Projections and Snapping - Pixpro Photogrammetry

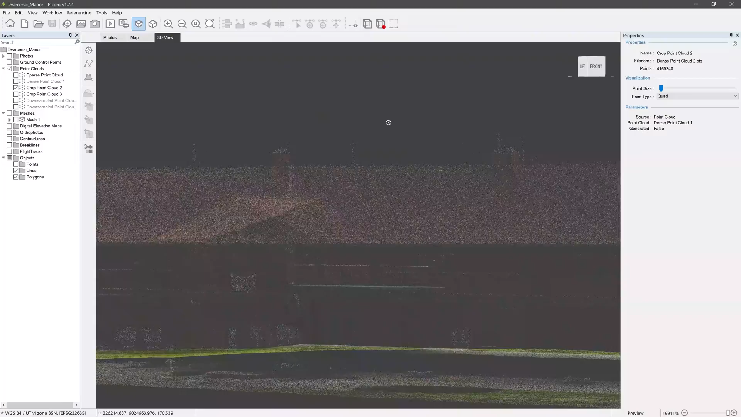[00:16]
Here we have a PixPro project with the DensePoint cloud already processed and cropped as well as our mesh with the texture.
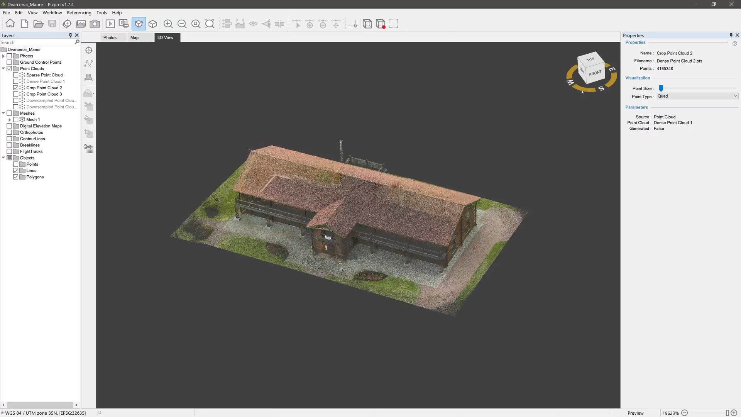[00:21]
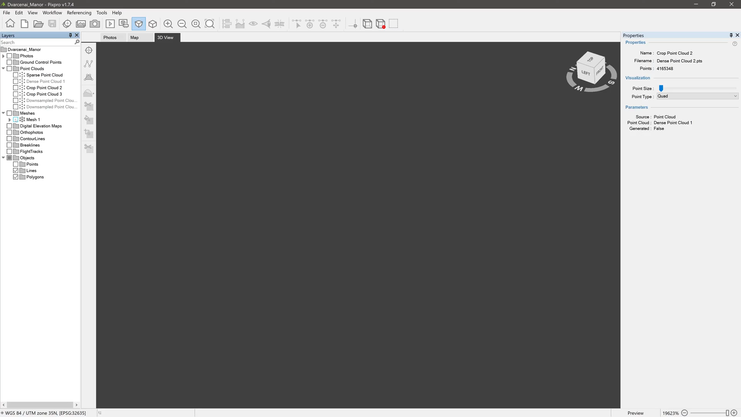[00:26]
Placing points and other objects can be done on both, but it's more convenient to do so on a mesh with the texture.
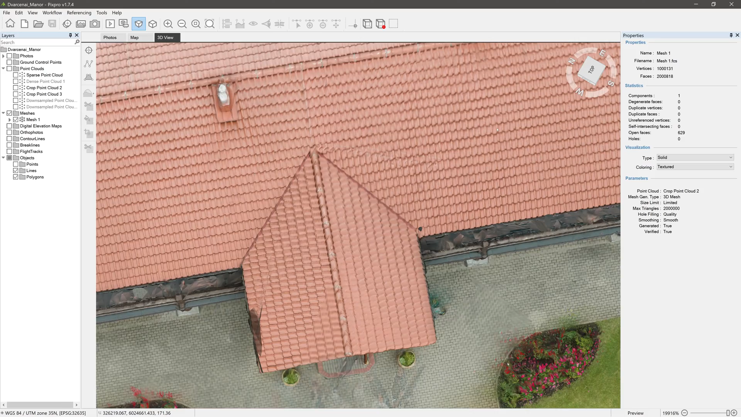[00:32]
You can make quick measurements just by drawing a line on the mesh. Click Addline, Draw a line and see its information in the Properties window on the right.
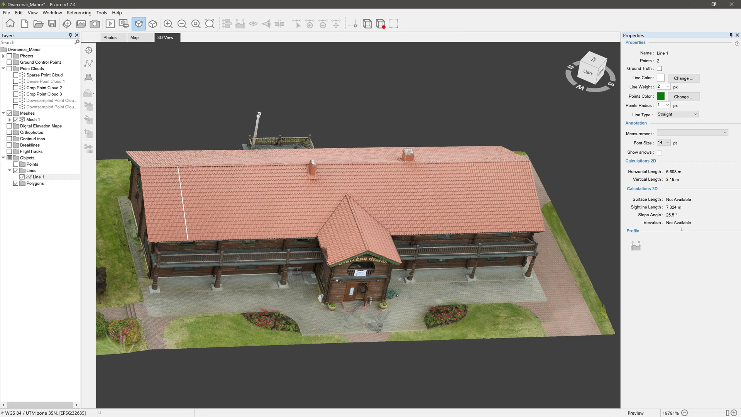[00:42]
But let's assume we need as much accuracy as possible and look into a more advanced workflow.
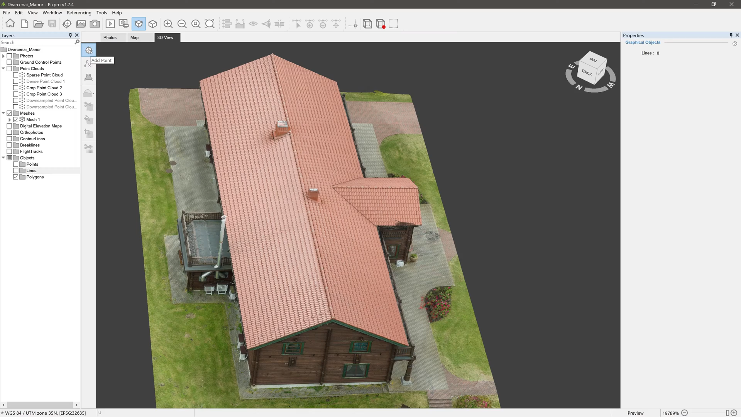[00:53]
Select that point and place it where you want.
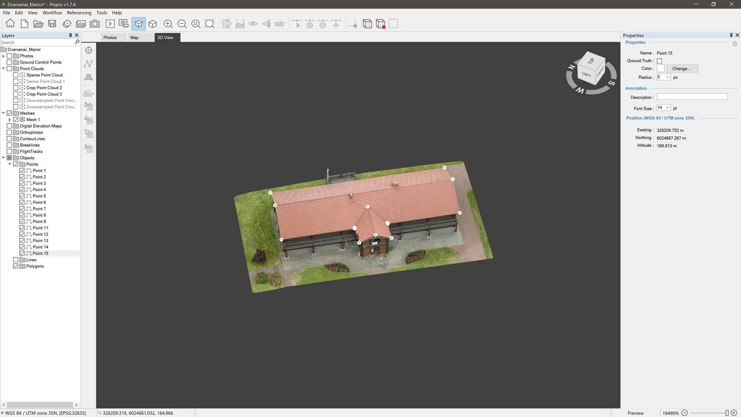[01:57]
Now we have a few accurately placed points in our project. We can use them as snapping points for other objects such as lines and polygons, thus preserving the desirable accuracy. First, enable Snap to other graphical objects function. Click on Add Line and move your cursor near an already placed point. The larger cursor will snap to that point.
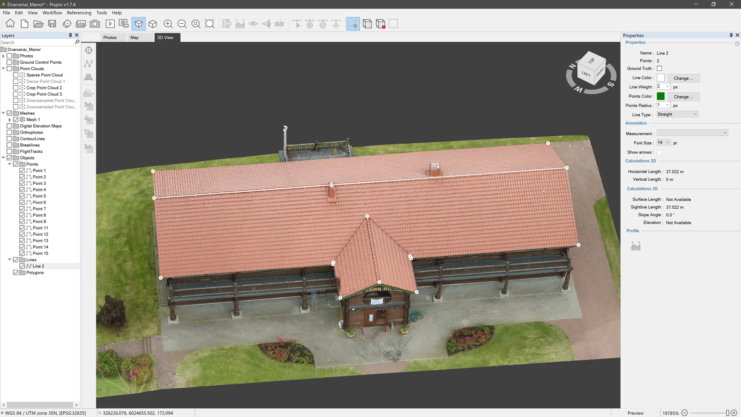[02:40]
Place as many lines as you need. Use them for measurements or exports.